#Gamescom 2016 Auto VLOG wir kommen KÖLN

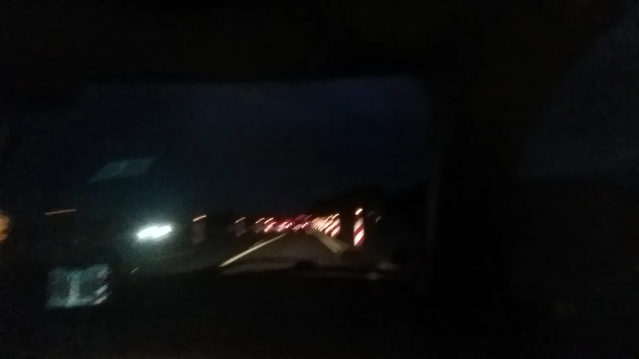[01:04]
Ich drehe mal so die Kamera, wenn ihr das vielleicht grad sehen könnt, ist hier grad voll Baustelle.